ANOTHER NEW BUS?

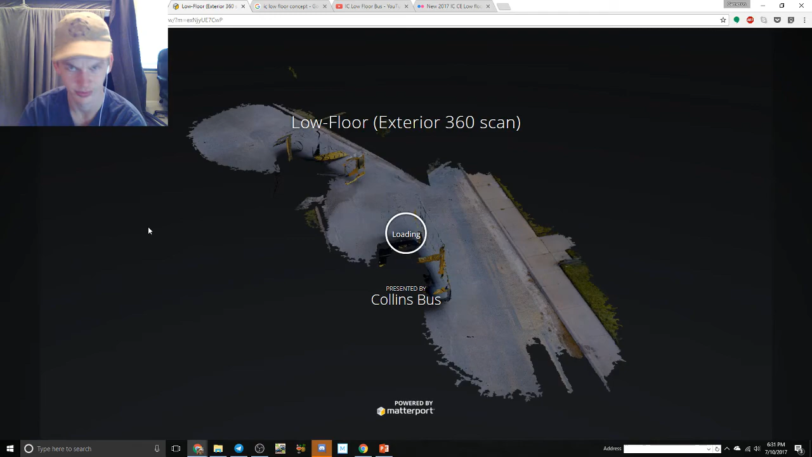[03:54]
This is fancy. Look at this. Okay, so the back of it just looks pretty normal. This side looks fairly normal. I gotta say, I like the warning lights on it though.